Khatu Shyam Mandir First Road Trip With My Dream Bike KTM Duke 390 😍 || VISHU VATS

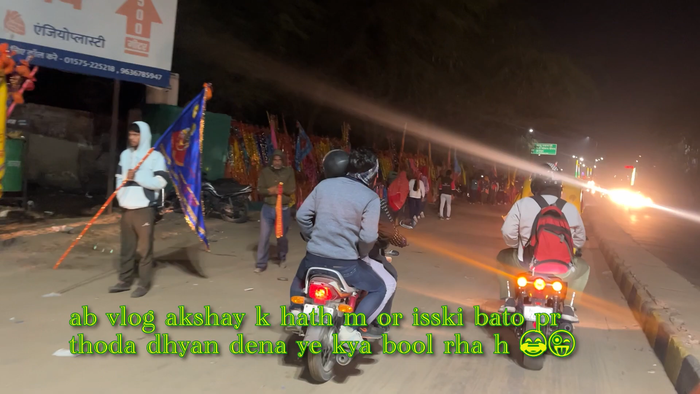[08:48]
आज खाटू में भीड़ जो है भाई वो देखने योग्य भीड़ है क्योंकि आज खाटू बाबा का जन्मदिन है
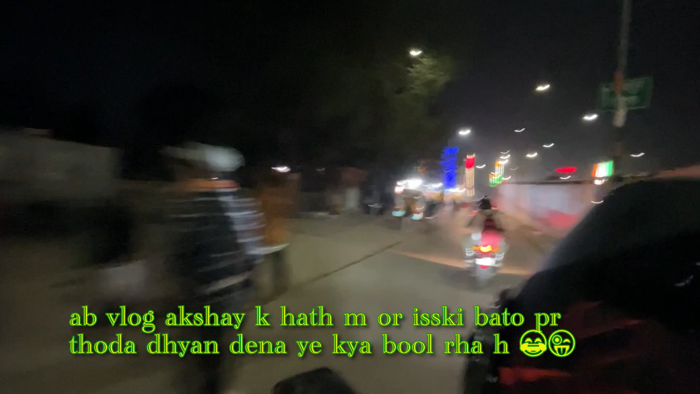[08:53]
आज नज़ारा कुछ देखने योग्य है खाटू मंदिर का आज का जो नज़ारा है बहुत ही अच्छा कहलाएगा
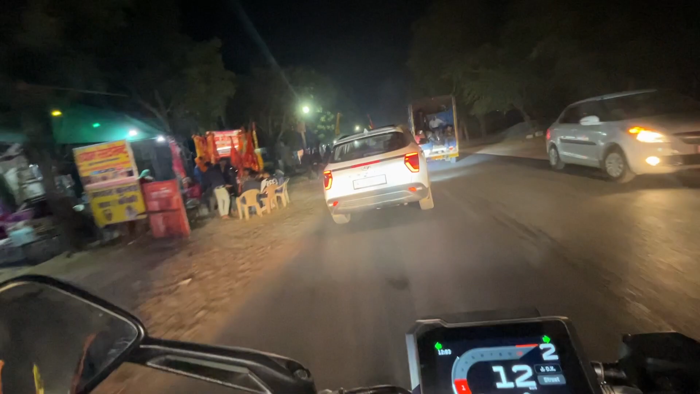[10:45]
इसी बात की हमारी मैंने हेलमेट में कैमरा लगाया है कि मैं आप भी देखो कि किस हिसाब का नज़ारा है,
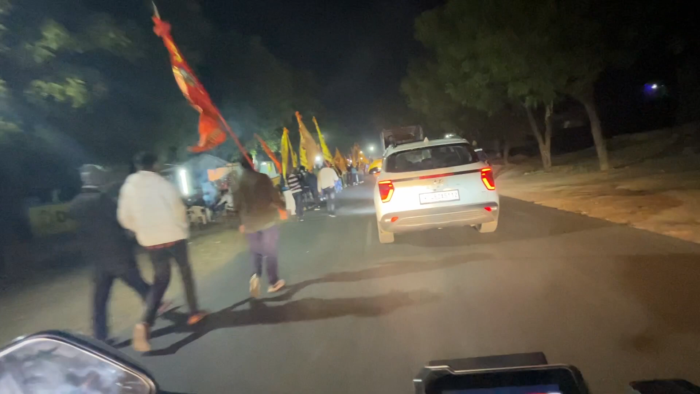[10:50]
कैसा नज़ारा है, कितनी भीड़ है और कितनी दूर दूर से लोग आए भाई। मैंने ना रास्ते के अंदर देखी थी गाड़ी MP,
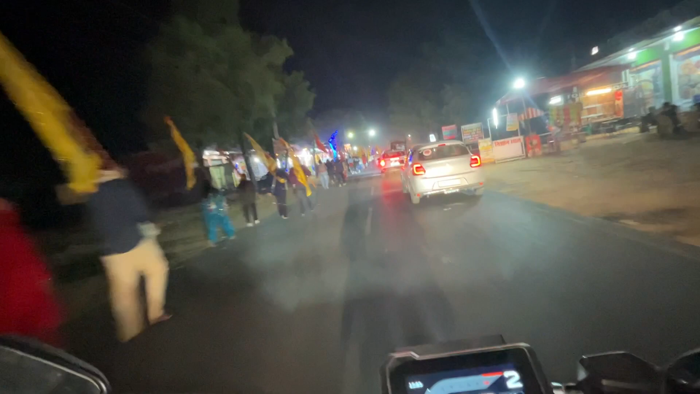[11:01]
चंडीगढ़, गुजरात और कितनी थी, सत्तर दूर की गाड़ी देखी थी भाई मैंने उड़ीसा की। मैं भाई यार गजब, तो आप देख सकते हो और इन सब की मस्ती भाई, तो मतलब अलग ही रंग में रहा है यहाँ पे लोग, अलग ही मस्ती में रहे,
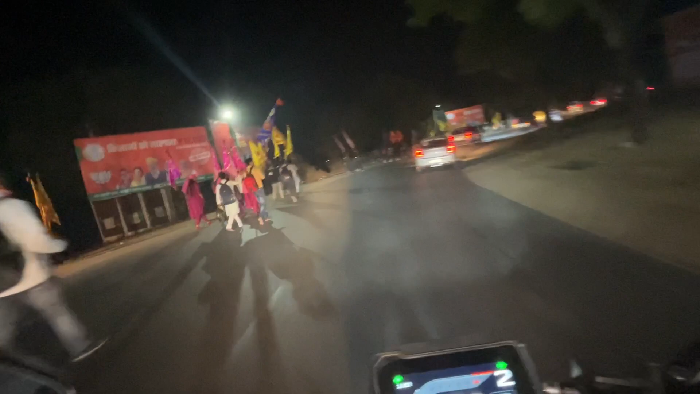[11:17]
अपने मस्त मगन हो कर रहे
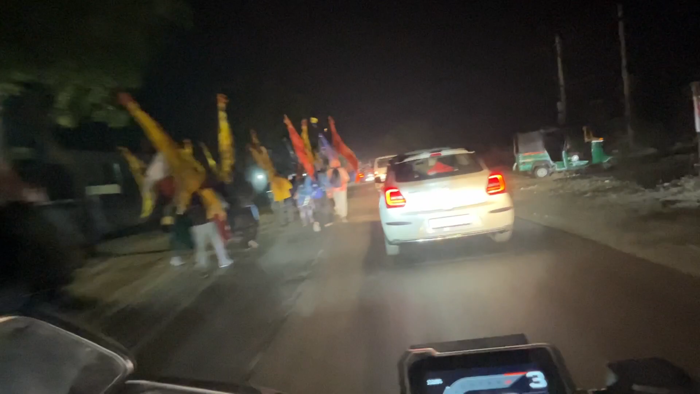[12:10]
दर्शन करना बाकी है, देखो पटाखे छूट रहे हैं सारे भाई, कितना प्यारा है पटाखे पटाखे भाई, वाह
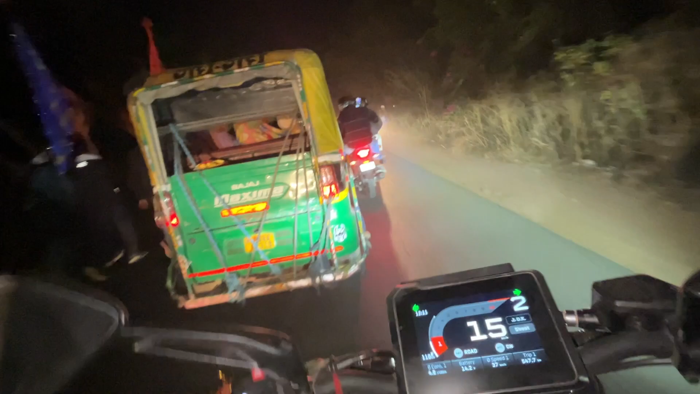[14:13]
जाम पड़ रहा का भाई ने कहते ही भाई, जैसे जैसे हम खाटू का पास पहुंचे ना वैसा वैसा नज़ारा ओ ज़्यादा सुंदर प्यारा, मतलब अनबिलीवेबल है
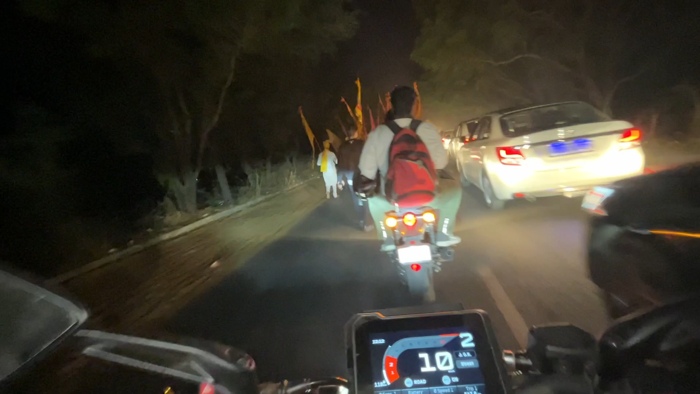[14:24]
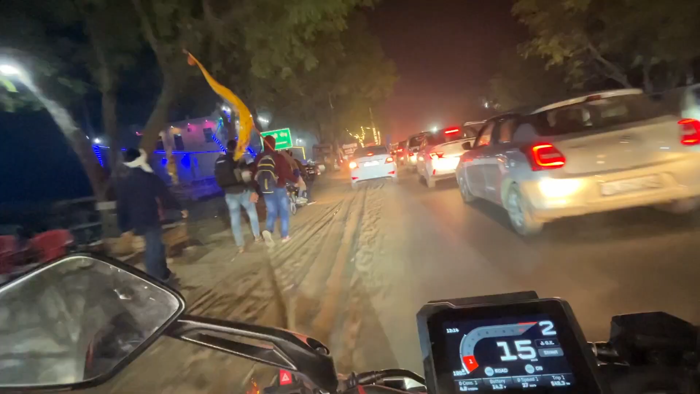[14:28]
जैसे जैसे खाटू का पास पहुंच रहा जाम बढ़ते जाओ भाई,